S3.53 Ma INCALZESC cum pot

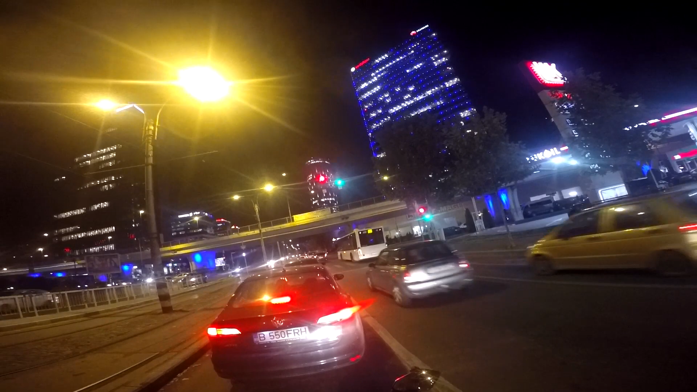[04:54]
Câte luminițe! Ce frumos! E ca și cum aș fi în pat acum și aș visa dacă ceci desprecate! Schimb lâng pe o arteră principală a capitalei României fără ca cineva să mă bage în zeamă! Am decis să nu mai mănânc seara! Bine, am decis ieri! Și ieri nu m-am mâncat!